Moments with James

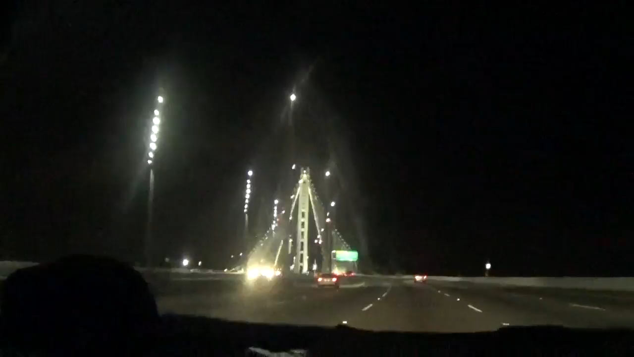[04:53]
I'm not tired. It's pretty sweet. I have to pay to get on this. Yeah, we have to pay 4 bucks for this.
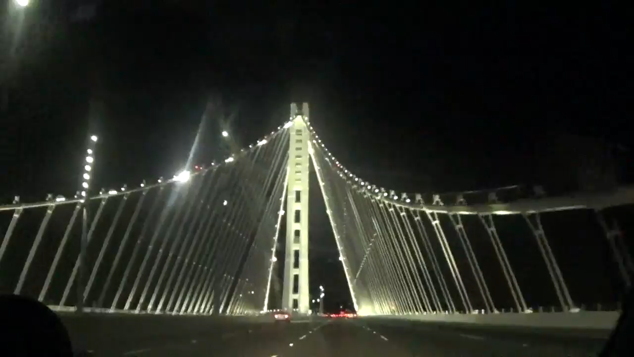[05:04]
It's normally 6 but since it's 3 o'clock in the morning. Yeah. This is actually really cool now that we're under it. This is almost as good as Yankton Bridge.
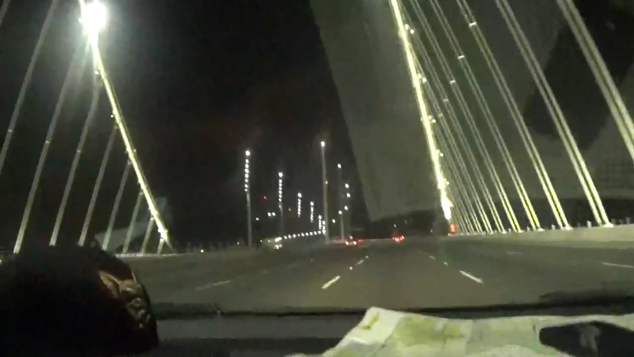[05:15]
I like that there's a reflection of the map in that. Still looking for a place to sleep. Yeah, we're looking for a rest area. We haven't found any sleepies. We made a setback.